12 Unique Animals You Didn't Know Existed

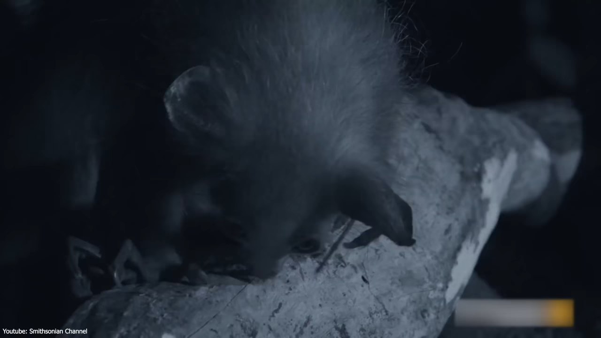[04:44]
The AA is a rare lemur that is native to Madagascar.
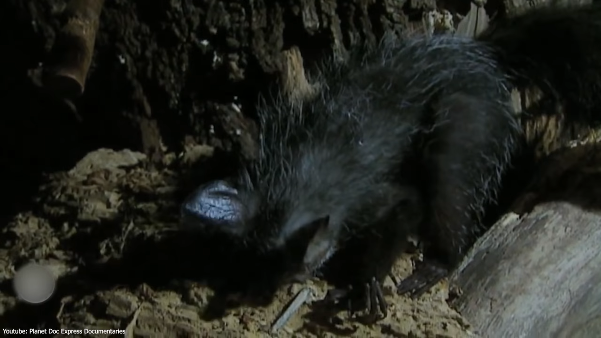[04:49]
They are the world's largest nocturnal primate known for its slightly bizarre features, having rodent-like teeth and fingers that are unnaturally long,
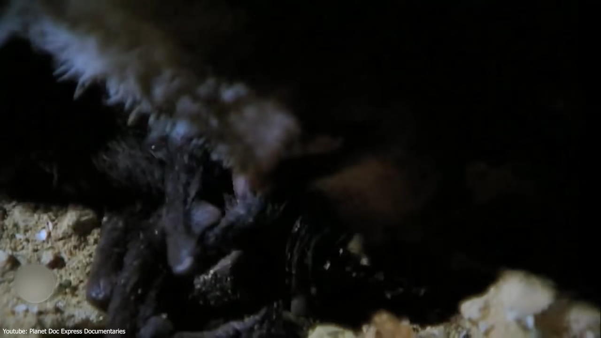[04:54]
thin and almost skeletal in appearance. Also known for their extremely strange feeding habits, the AA will tap on trees to find grubs,
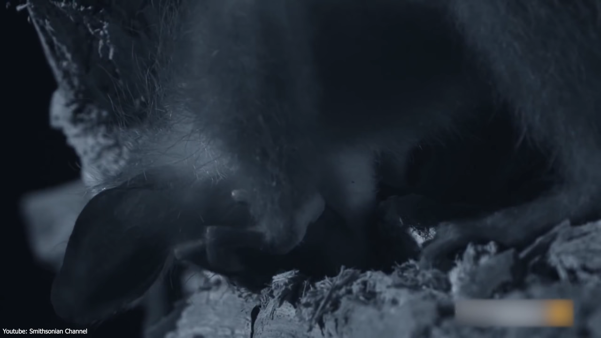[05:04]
and then gnaw a hole into the wood, using its teeth that are slanted forward. Once a small hole has been chewed into the tree, it will insert its long middle finger to drag out grubs.